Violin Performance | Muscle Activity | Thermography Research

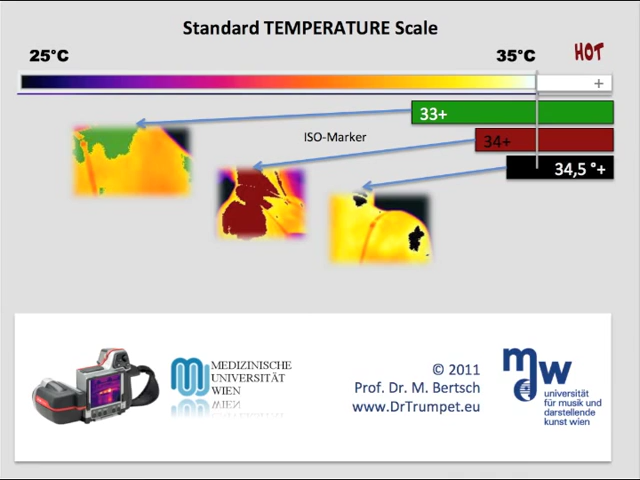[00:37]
here the hot areas of muscle activities are indicated.
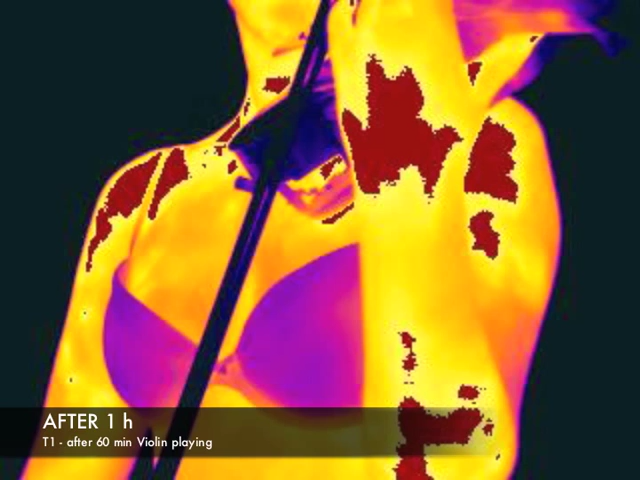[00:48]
After almost 2 hours of playing,